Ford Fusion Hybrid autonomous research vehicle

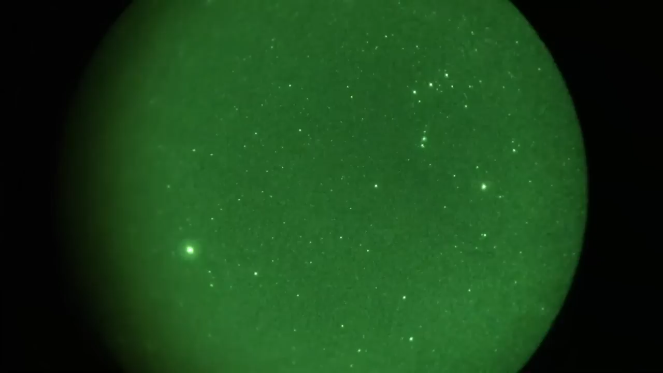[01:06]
Through the S's again, everything is stable. Fusion is breaking into the hairpin.
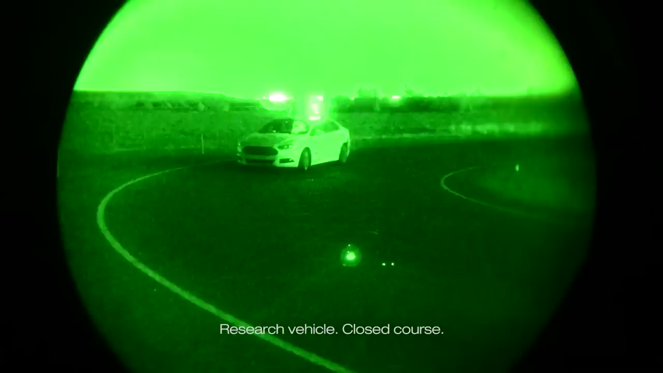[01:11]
And accelerating out of the corner.
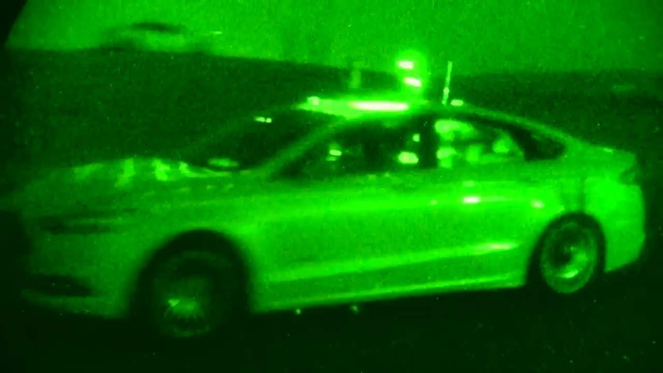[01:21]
It's going good. The car is functioning just as it should.
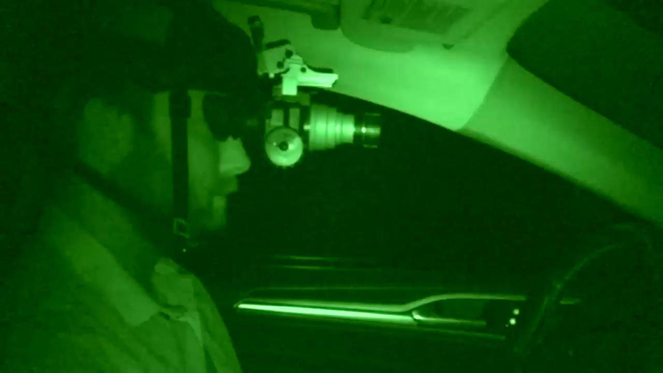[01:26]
The car is driving by itself in the middle of the night.
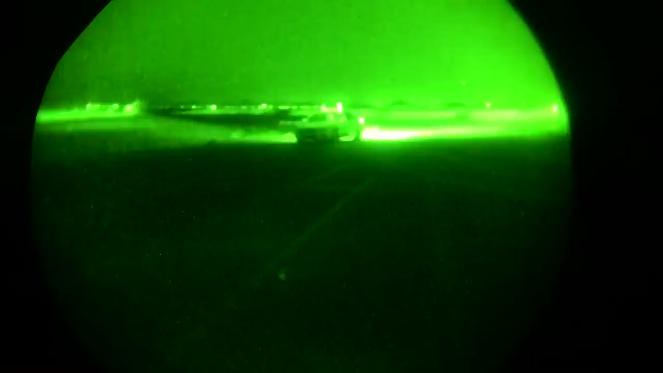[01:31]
Alright everyone, mission is complete. That was excellent, thank you very much.